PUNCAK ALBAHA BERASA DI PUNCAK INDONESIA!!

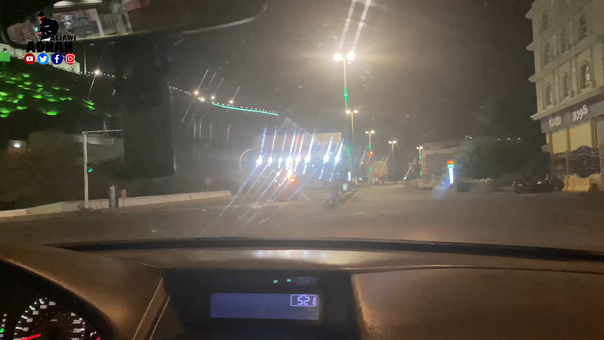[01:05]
ندور على مخبز نشتري عجن سينا، والشارع فاضي زي ما انتم شايفين، دوب ادنا فجر.
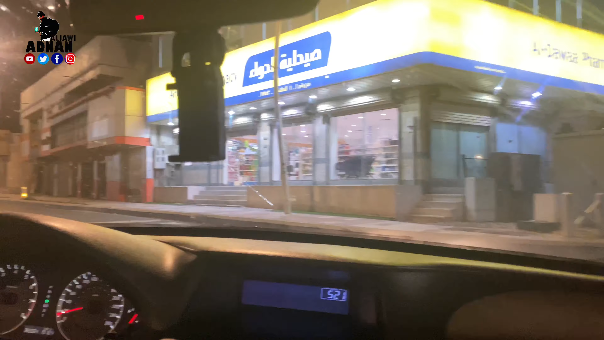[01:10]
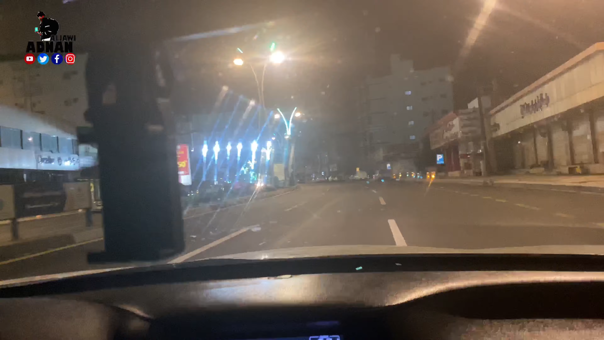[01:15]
الحمد لله صلينا، انتم شايفين الشارع
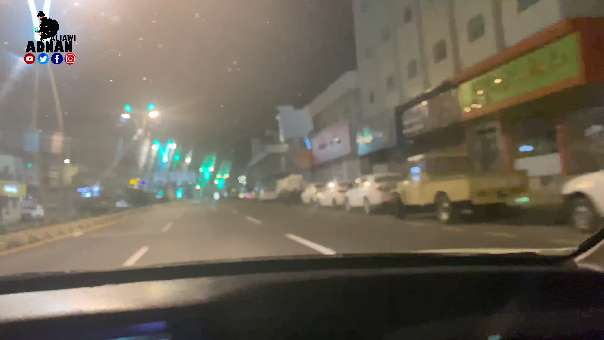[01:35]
Lihat teman-teman sekarang ini jadi jalan kosong ya. Sudah azan subuh atau saat azan fajar, jalan masih kosong. Kota Baha kayak gini guys. Lepas sholat maghrib sudah kosong, tidak ada orang, jarang.
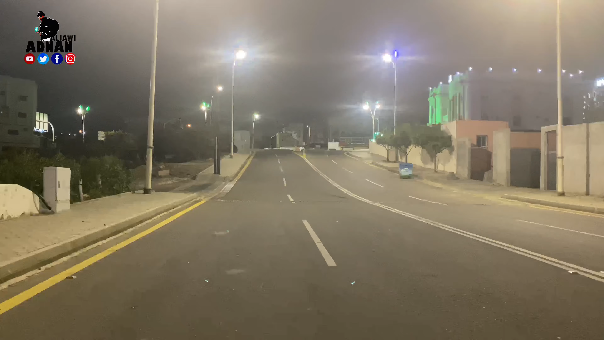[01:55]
Jadi ana sawur hina kemana, زي ما انتم شايفين الوضع جد صح. طبعا مخلصين صلاة الفجر. Sudah bawa salat subuh, salat fajar, jadi jalan semua kosong, sepi.
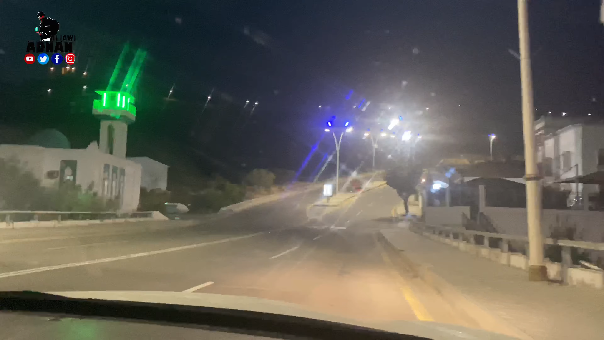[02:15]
Oke teman-teman, sekarang saya baru sampai di mau naik ke puncak Al-Baha ya.
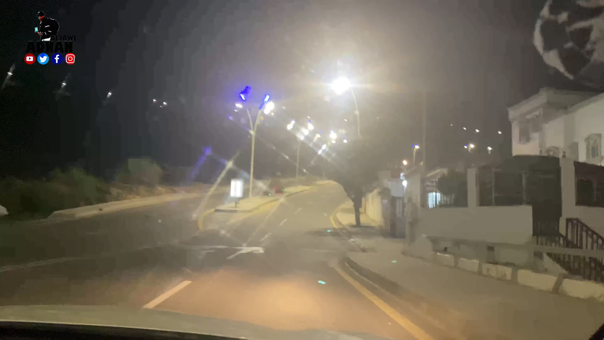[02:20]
Ana alam mutajih li matal Al-Baha li qimma, insyaallah rah nishu madinat Al-Baha min hadhihi al-qimma.